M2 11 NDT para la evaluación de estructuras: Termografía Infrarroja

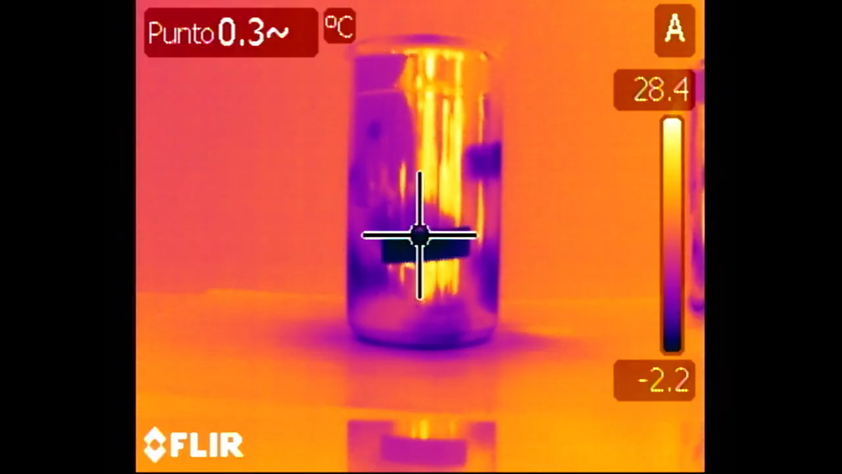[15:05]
On screen: spot 0.3°C
En este caso, la temperatura real de cada jarra podemos obtenerla del valor que nos proporciona la cinta. Nunca del valor obtenido del material metálico.
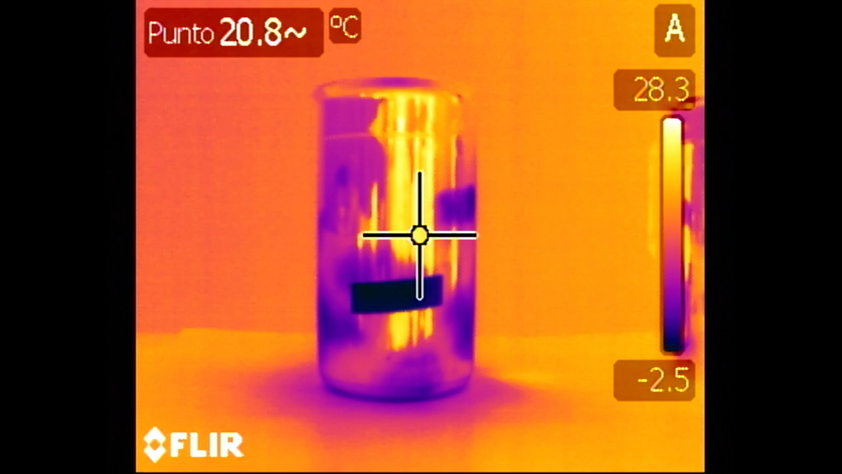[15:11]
On screen: spot 20.8°C
¿Cuál es entonces la jarra que está a temperatura ambiente? Afortunadamente, la mayoría de los materiales que debemos inspeccionar en edificación tienen emisividades